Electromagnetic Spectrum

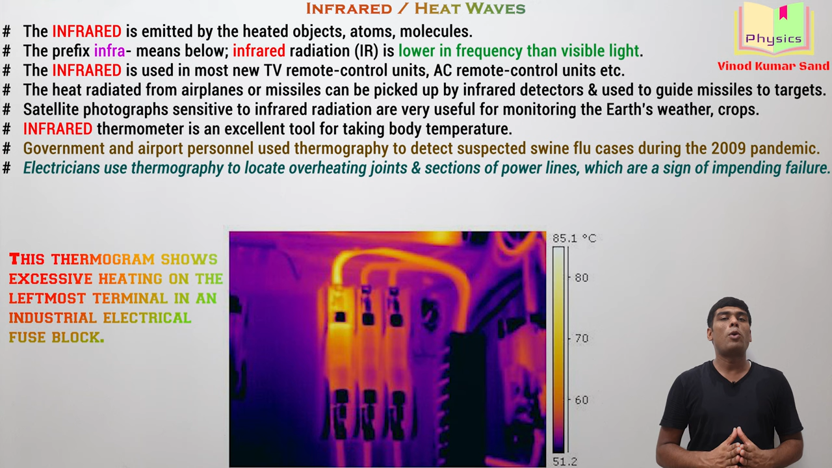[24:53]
On screen: scale top 85.1°C
Infrared is also used by the construction engineer.
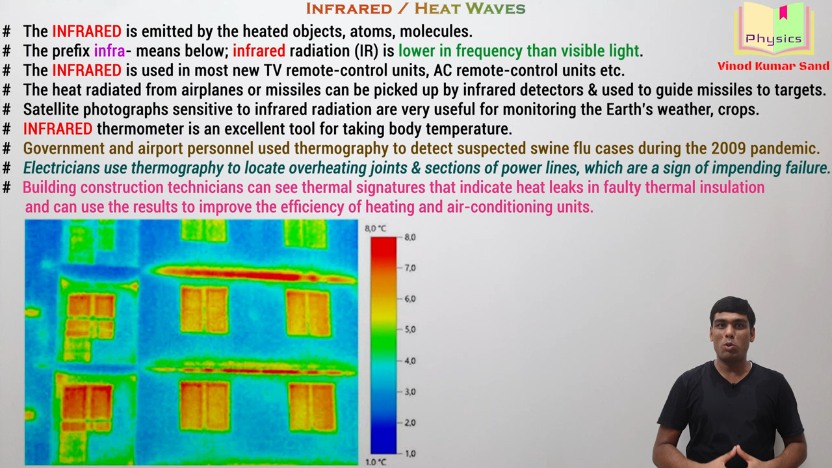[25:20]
On screen: scale top 8.0°C, scale bottom 1.0°C
Mostly the energy is leaking out from the windows, means windows require better heat insulation. Okay. The infrared lamps are used to relieve the strain in any part of the body.
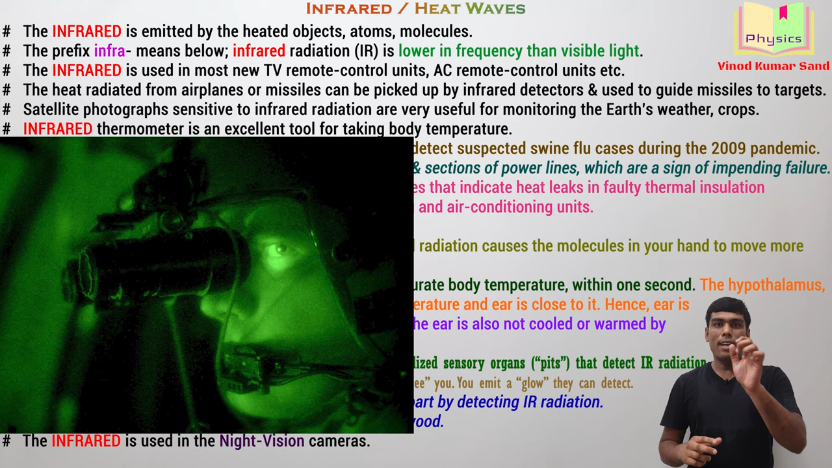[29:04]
they wear special kind of glasses and then they can see clearly through the dark. Okay, they can hit at the target very easily. This is with the help of the infrared. There are many Hollywood movies in which you'll find such kind of scenes.